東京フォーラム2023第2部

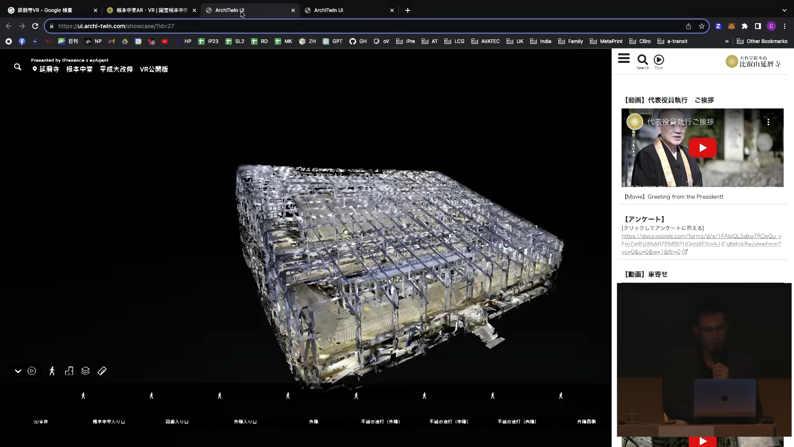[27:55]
こういった画面に飛びますこちらがですね 根本中道
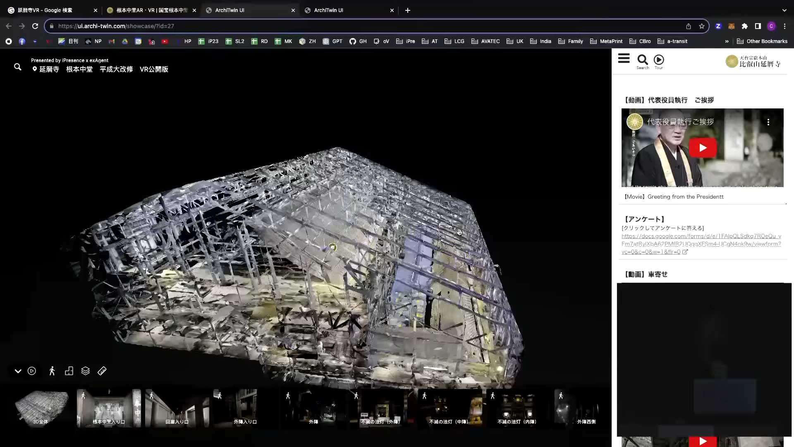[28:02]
の完全な360度のスキャンというのをスキャニングさせていただいております
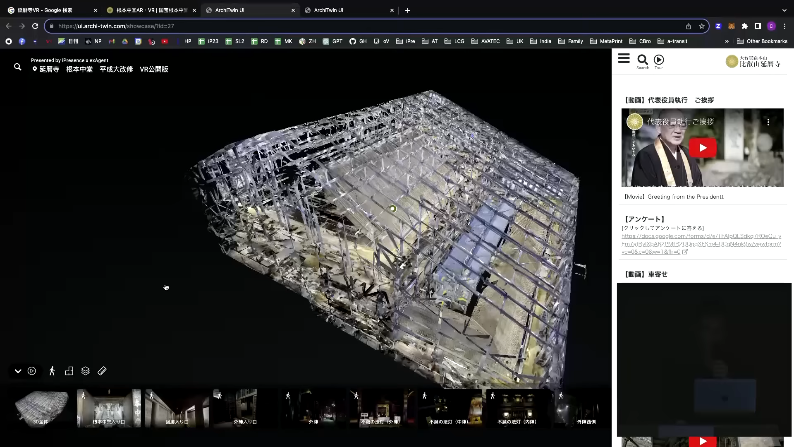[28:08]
こちらは冬のすごく寒い時期にですね
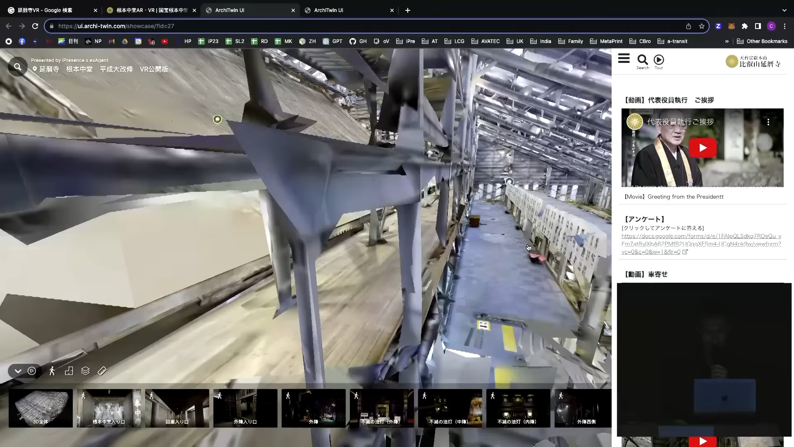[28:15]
数ヶ月かけてスキャニングしたそういったものにな
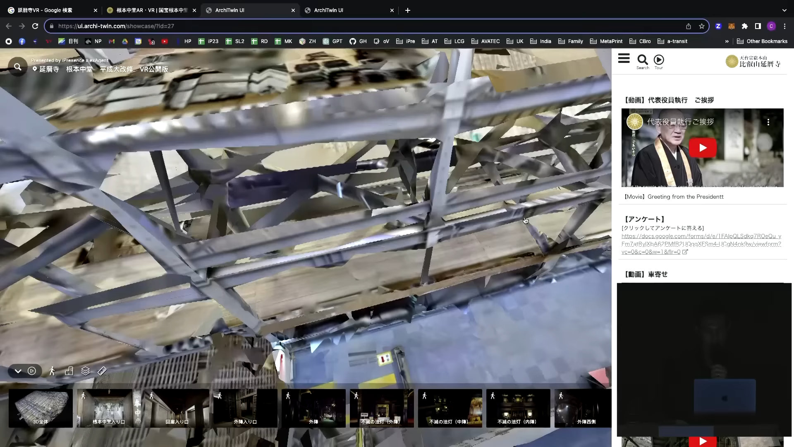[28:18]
っておりますこういう3Dの情報とですね4Kのカメラ映像の中を歩
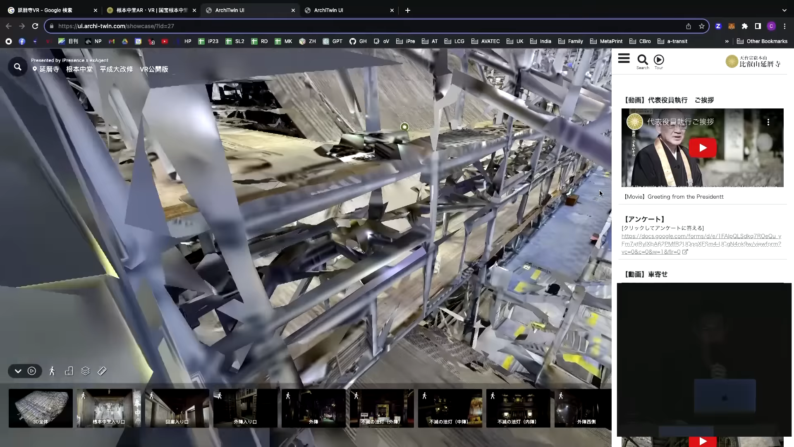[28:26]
き回ることができるというような仕組みになっておりますこれは
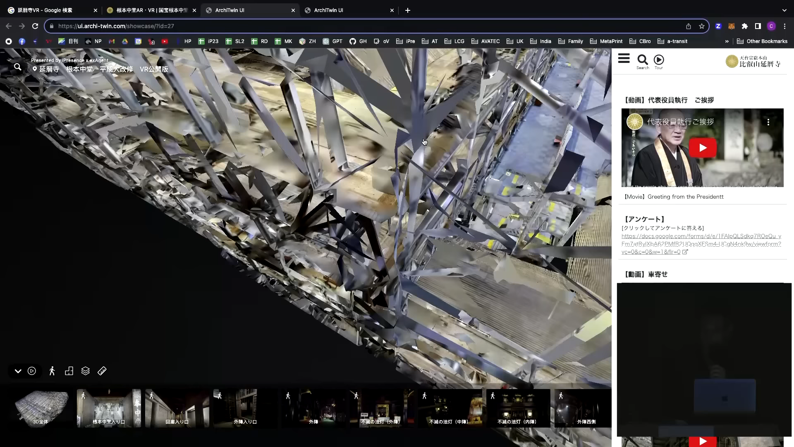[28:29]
要するにあれですよ大井がある中を行っている感じなんですよね
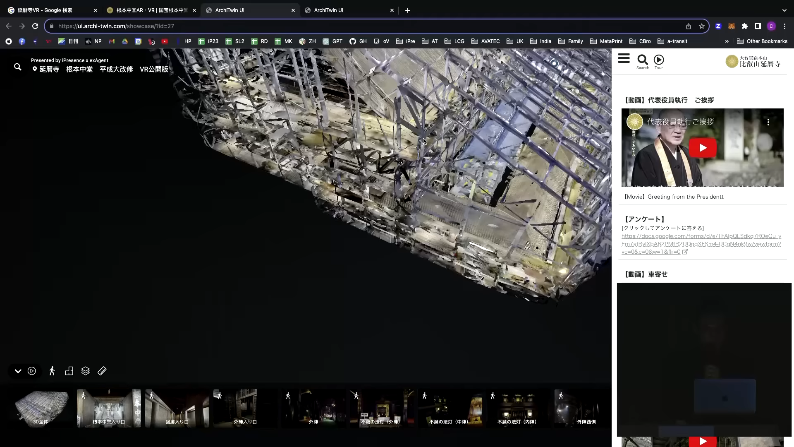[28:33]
今大回収中なのでそうですね この外側のフレームが鉄骨の外側のプレハブのもので
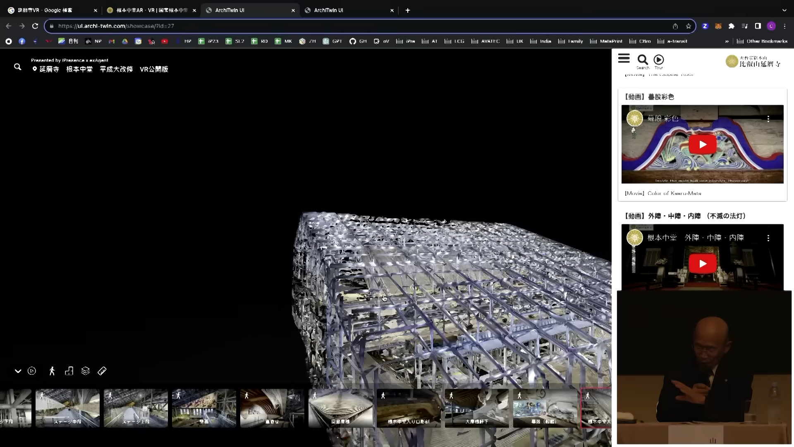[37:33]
今回この栗さん見せていただいたこれで撮っていただくとまさに非常に自分がそこにいるようななるほど